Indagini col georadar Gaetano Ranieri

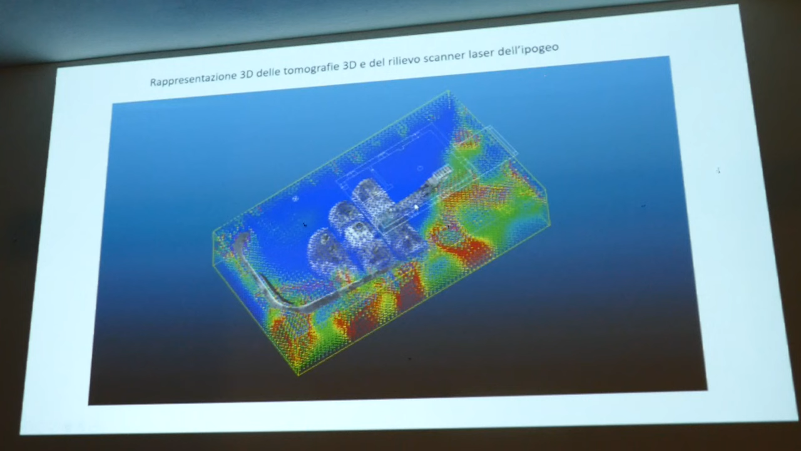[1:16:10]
questo è il vecchio ipogeo e qui ci sono tutte le stanze nuove, queste rosse.